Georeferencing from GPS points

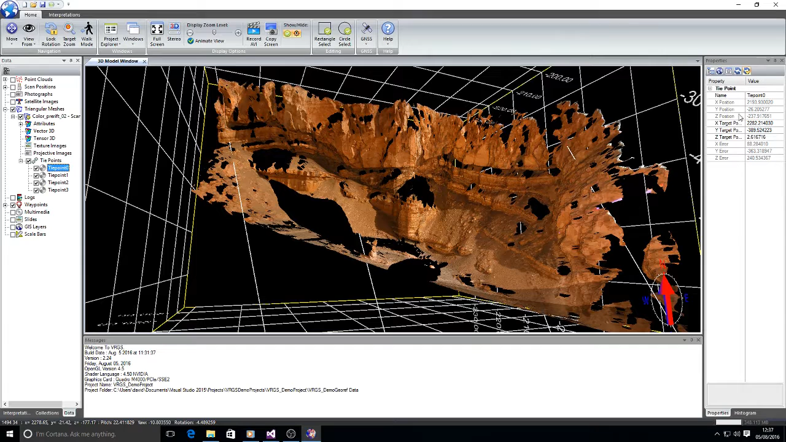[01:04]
As we select the individual tie points in the data tab we see in the properties tab the position on the mesh, the target position that's where we want it to be and an error which is the difference between the tie point position and its target. In order to add more tie points we right click on the mesh that we're interested in and select make active and then activate the triangulated mesh ribbon tab here and we can select add GCP, add control point. So I'm going to add a control point there and then I'm going to add another control point here.
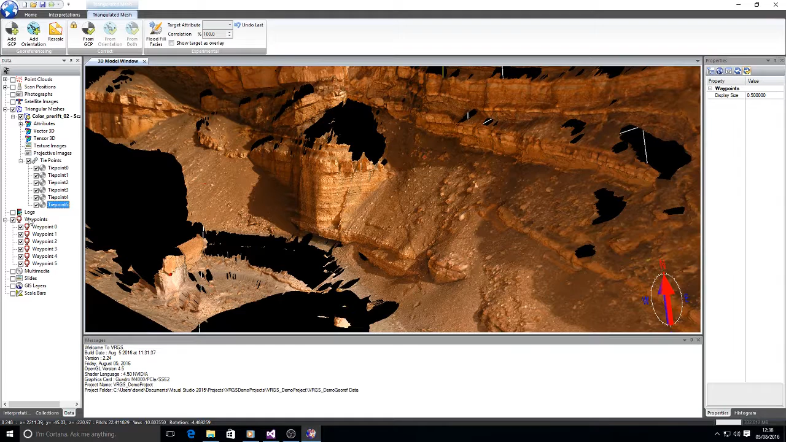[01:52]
If I open up the tie points we can see tie point 4 and tie point 5 have been added. I have already imported a set of GPS positions. These can be imported or you can add them in manually and type the values in. To add one of these way points, these GPS positions as target, I select the tie point that I want to use it as a target for.
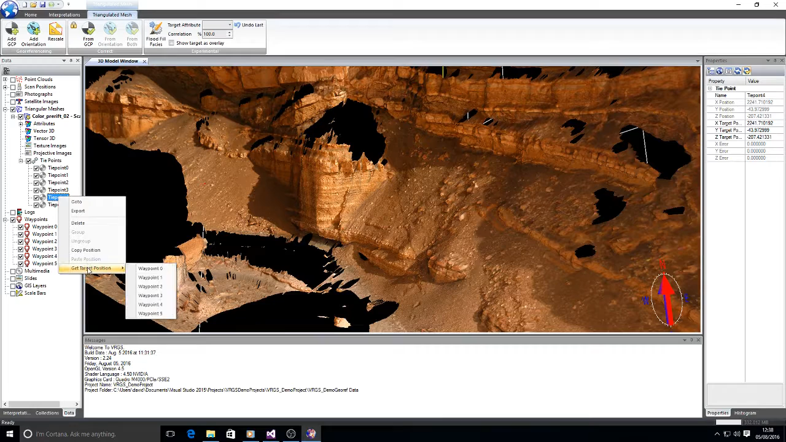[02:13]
To get target position I'm going to select way point 4 and then for this one get target position and make that way point 5. And now in the 3D view we can see those new tie points have targets associated with them.
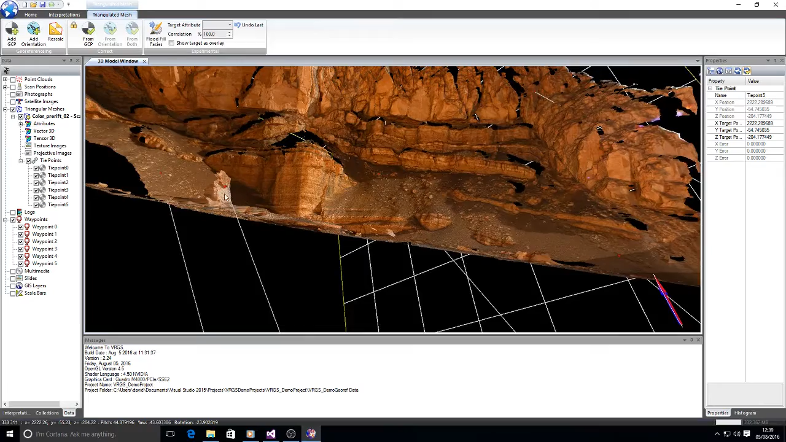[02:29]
To correct our position, now we've got those tie points in place we select the from GCP button in the correction panel
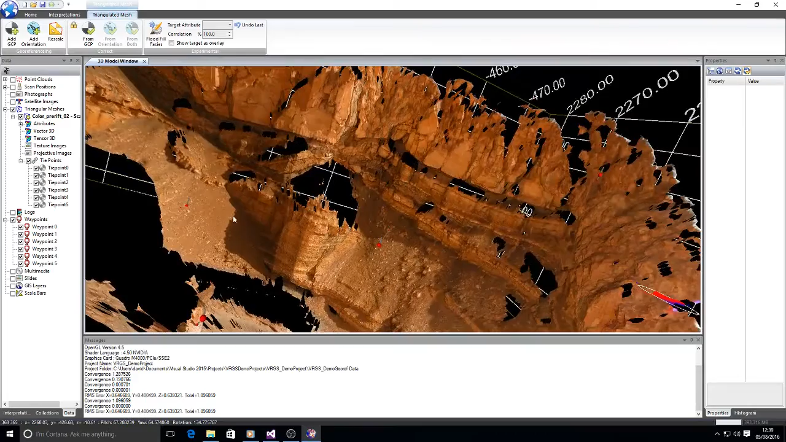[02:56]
it's much closer to the tie points.